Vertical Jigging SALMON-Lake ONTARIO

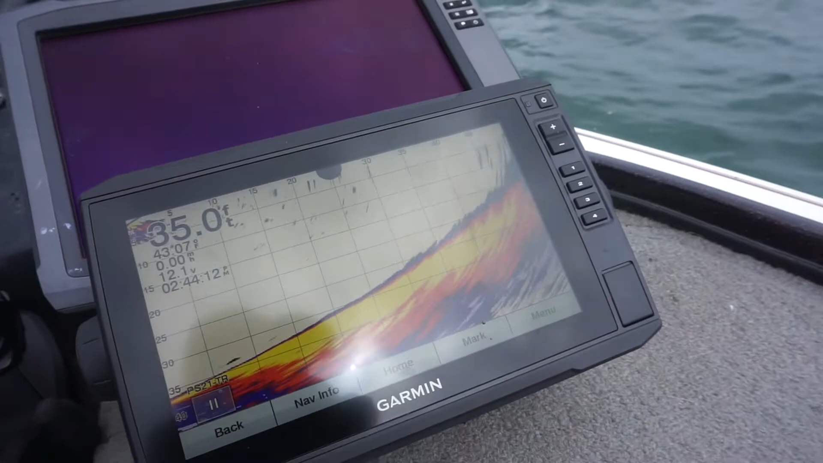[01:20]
On screen: depth 35.0 ft
I am so stoked about this unit. It is freaking awesome. So let's see if we can put some fish in the boat for you.